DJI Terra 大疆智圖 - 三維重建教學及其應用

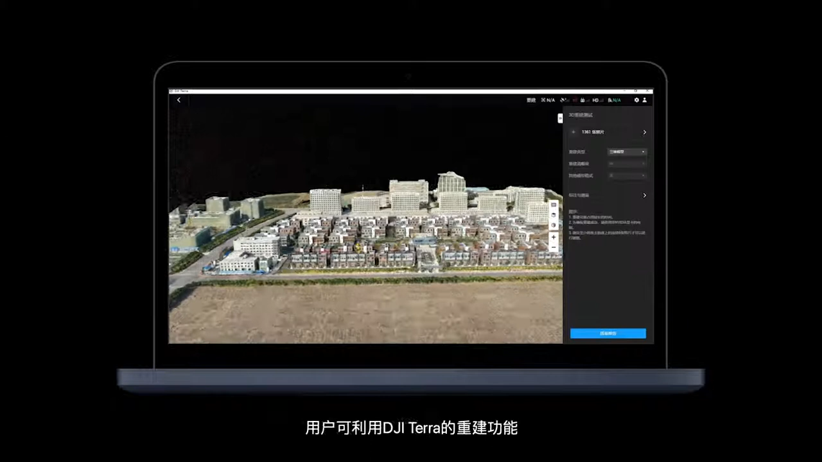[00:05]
用户可以利用 DJI Terra 的重建功能，添加飞行器拍摄的照片进行箭图，
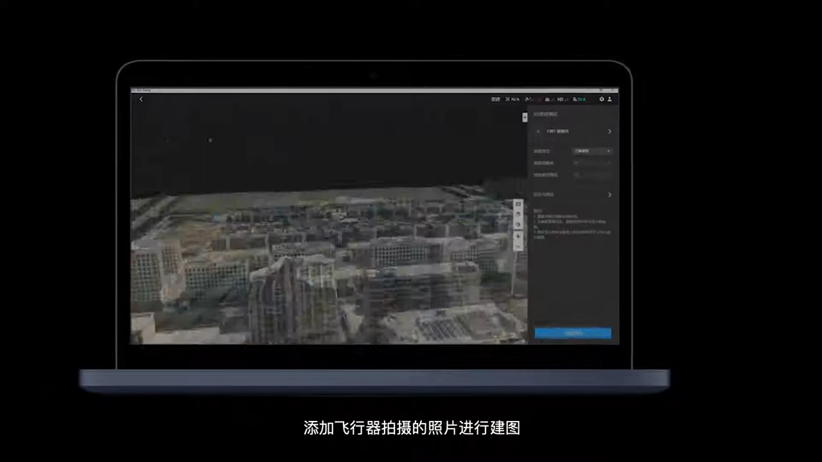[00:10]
以获得不同精度三维模型。
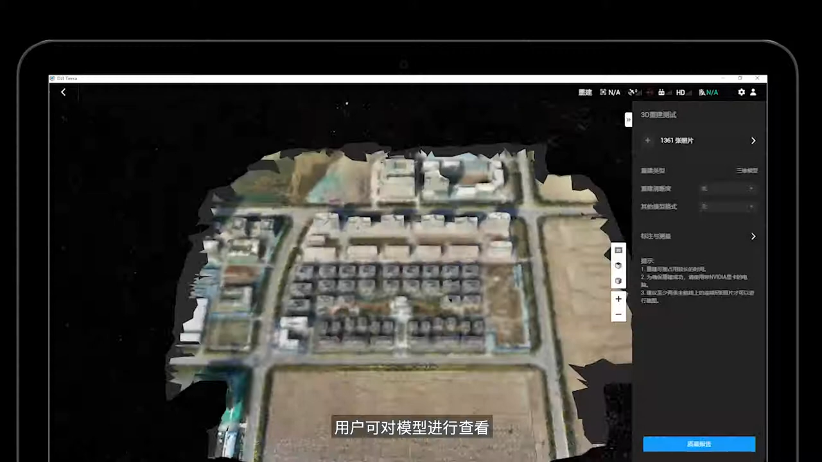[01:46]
建模完成后，用户可对模型进行查看、缩放、平移、旋转等操作。
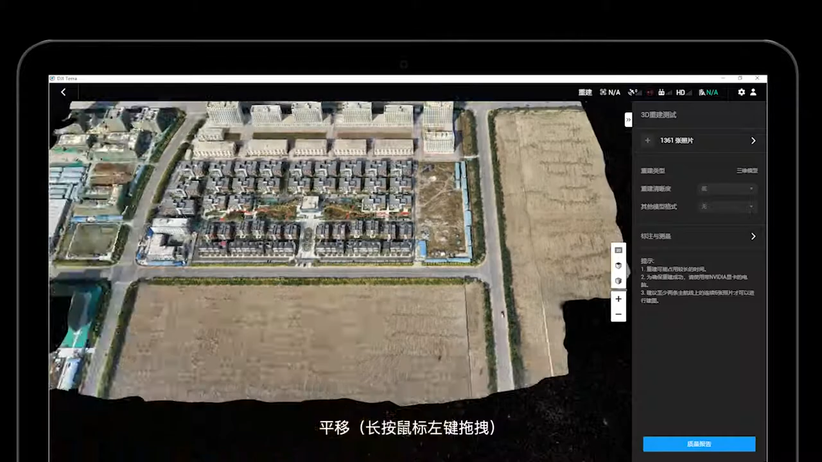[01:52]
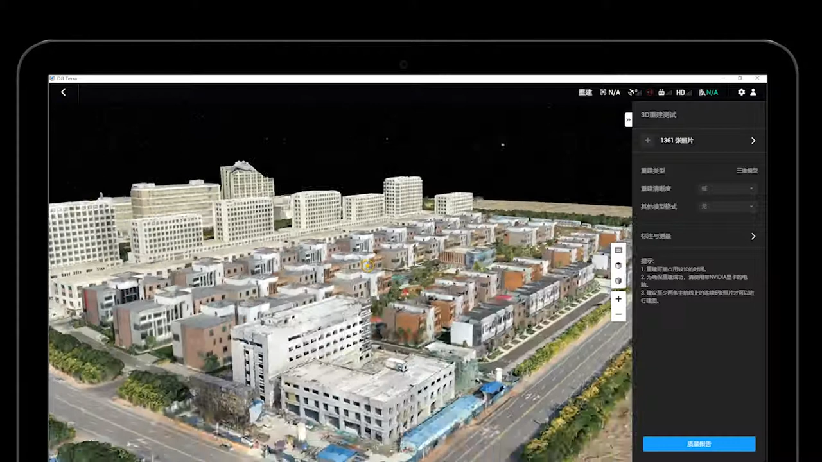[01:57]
点击标注与测量，用户可在重建完成的模型上进行点坐标、距离、面积及体积的测量。
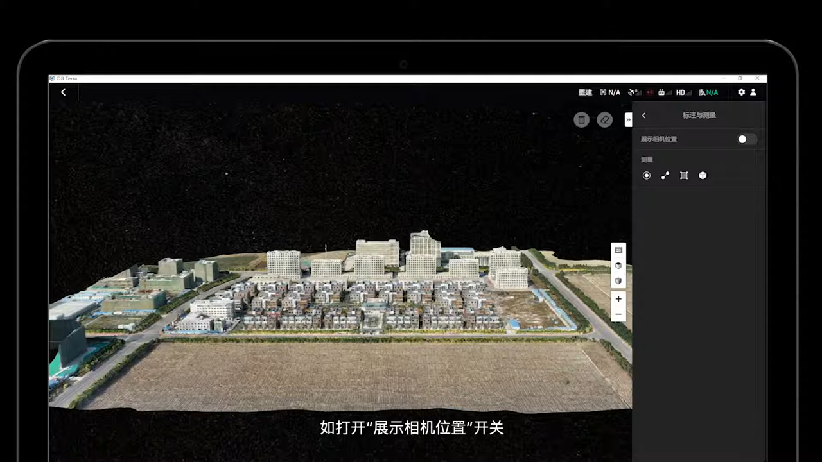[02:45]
如打开展示相机位置开关，可显示所有照片的拍照点以及拍照角度。
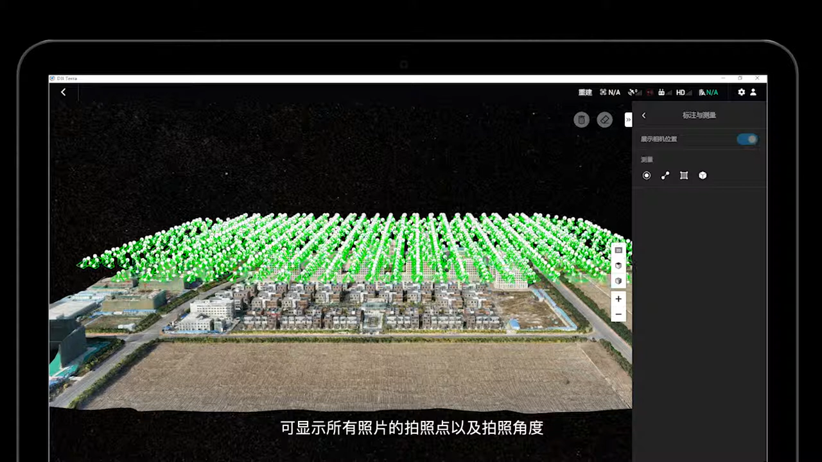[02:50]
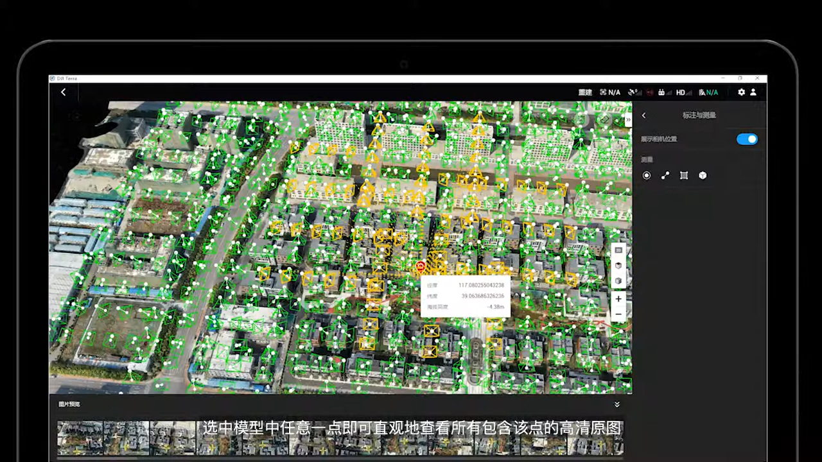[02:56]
选中模型中任意一点，即可直观地查看所有包含该点的高清原图。
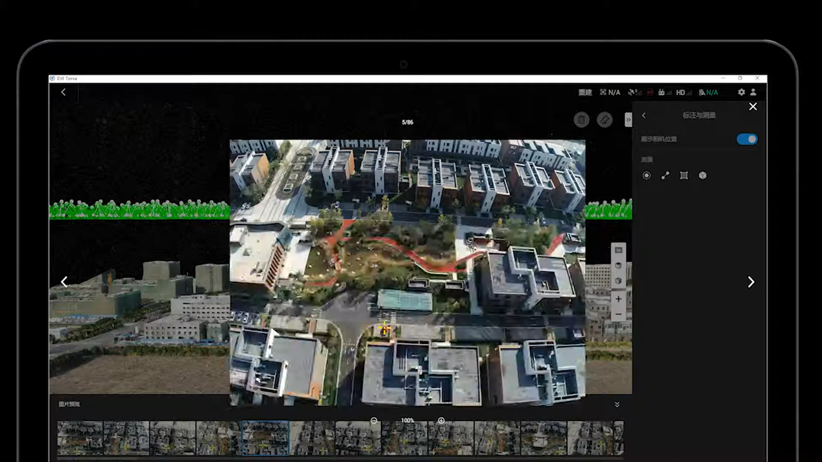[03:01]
此外，用户还可以通过导出质量报
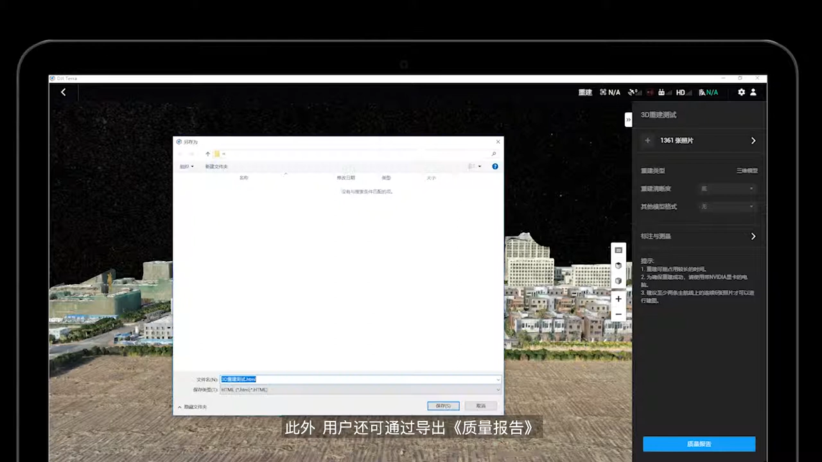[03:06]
告来直观地了解模型的重建质量。